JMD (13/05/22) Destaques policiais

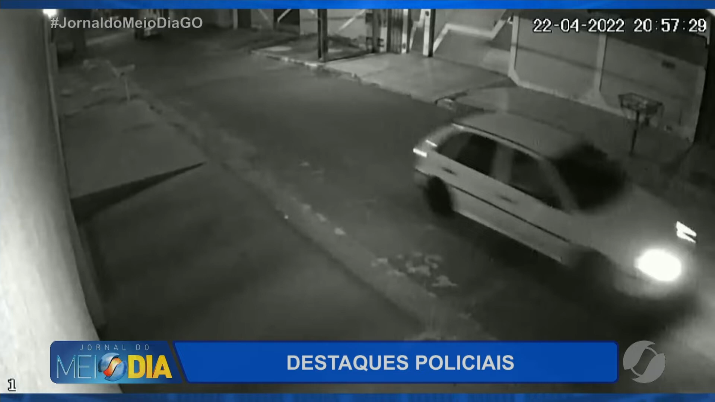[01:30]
Nas imagens de monitoramento, é possível ver a vítima caminhando pela rua durante a noite, puxando uma mala, quando é surpreendida por um homem armado que chega atirando. São vários os disparos. A travesti é atingida e não resiste aos ferimentos.